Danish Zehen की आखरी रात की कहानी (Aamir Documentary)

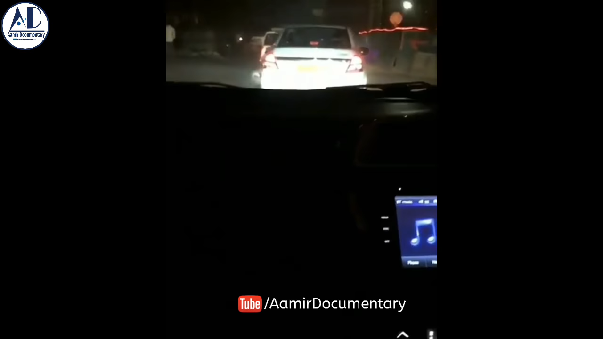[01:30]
ہینڈریٹ پلس سپیڈ میں ہو گئی تب کار کو دانیس ڈرائب کر رہے تھے اچانک ان کے سامنے ایک ٹرک آئی اور اس کو اوبرٹیک کرنے کے بعد ان کی کار کا سنتولن پوری طرف بگڑ گیا اور کار کے نیچے اسی سمیں کچھ پتھر بھی آ گیا تھا جس سے دانیس کی کار ون سائیڈ ہو گئی اور جس